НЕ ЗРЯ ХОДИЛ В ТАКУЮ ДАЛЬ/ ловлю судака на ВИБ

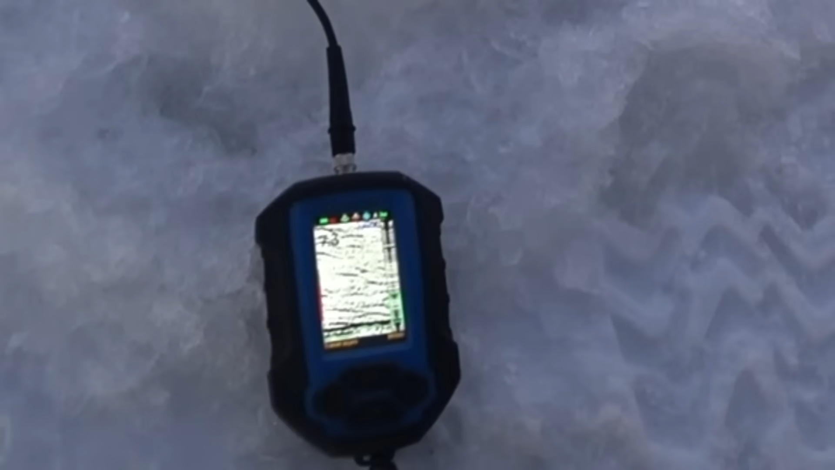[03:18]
Воды и там с низа что-то ходит. 7,2-7,3. Ага. Полетела блесна сразу.